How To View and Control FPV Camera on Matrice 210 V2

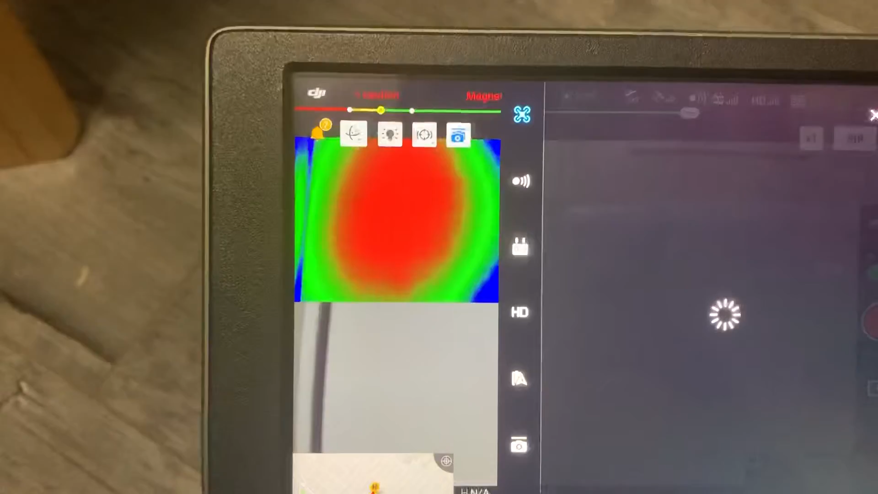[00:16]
First one being, go to the three dots, go to HD.
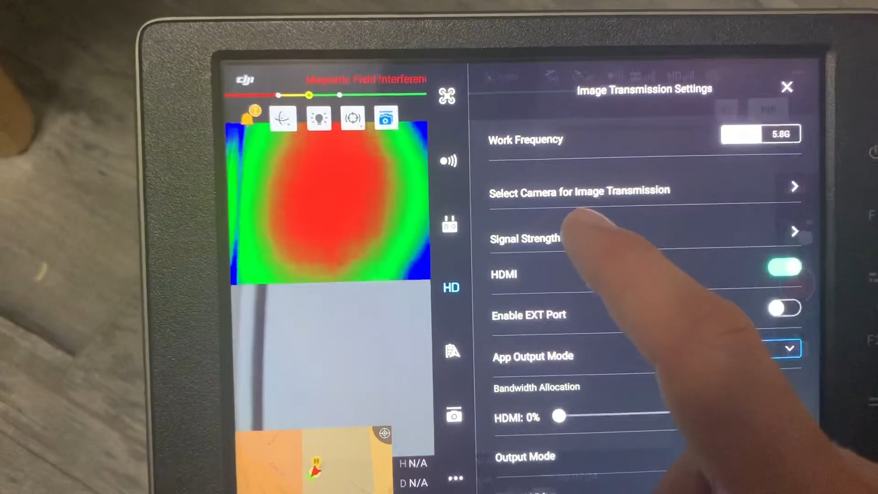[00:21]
Select image camera for image transmission, and then you can change that auxiliary view to be FPV.
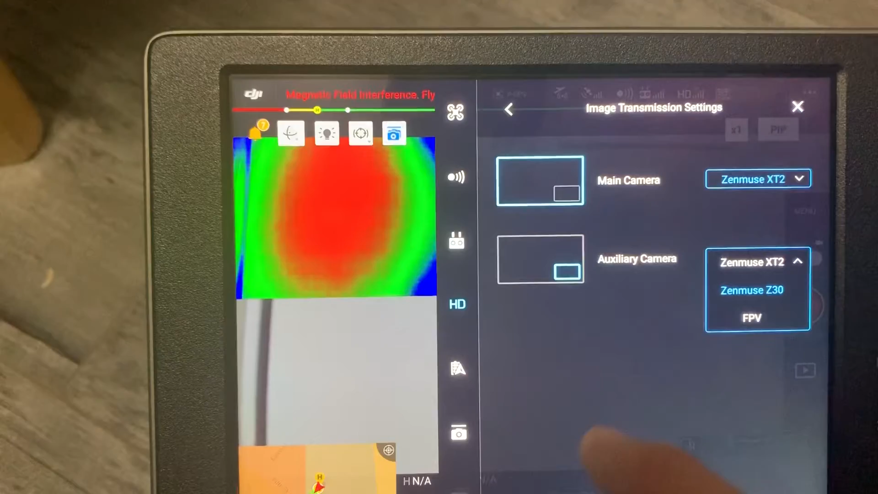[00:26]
Like so, now when we go back, we'll see in the bottom it's now the FPV camera. Option two, which I find to be better, you can go to your RC settings,
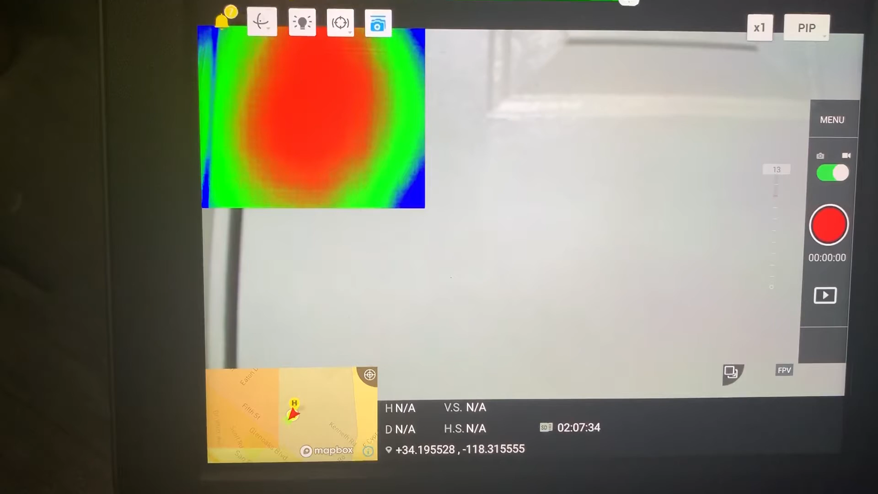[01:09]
and you can see that switches between the Z30 and the FPV camera.
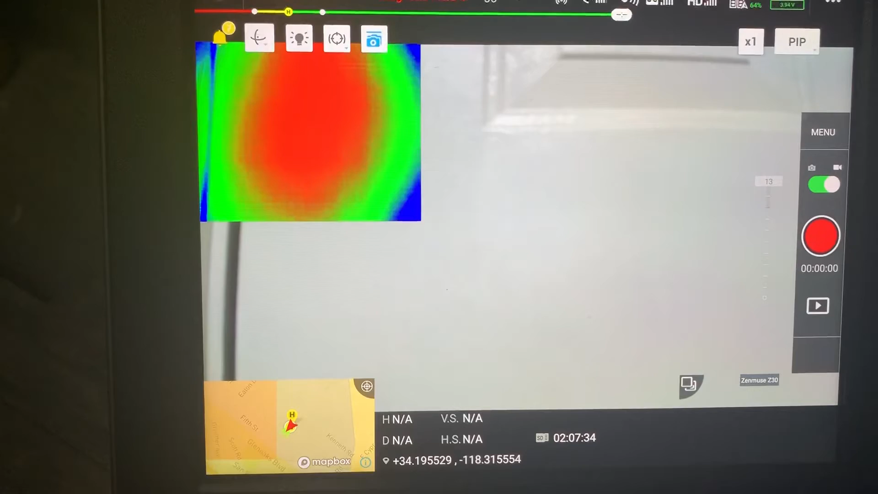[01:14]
And then we can also hit that second button, and it'll bring that auxiliary view into the main view.
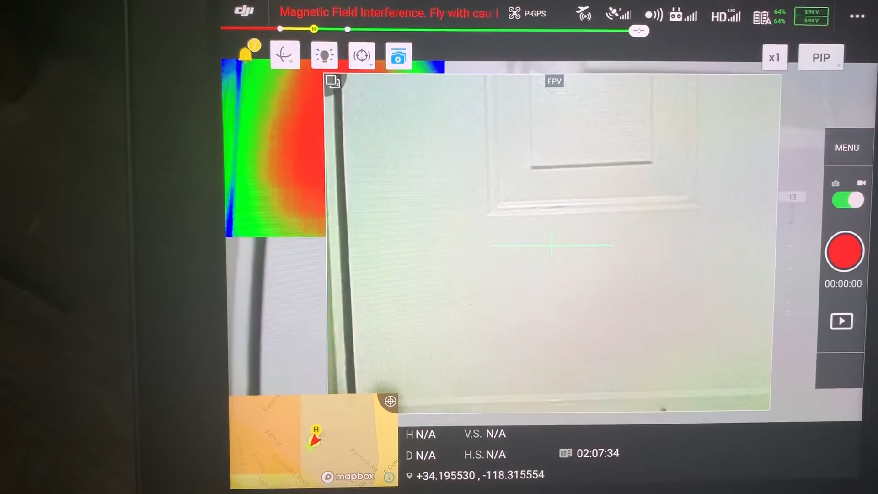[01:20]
One other tip, and you may know what the FPV camera is, you can hold down the C2 button, and then scroll with the left wheel as well.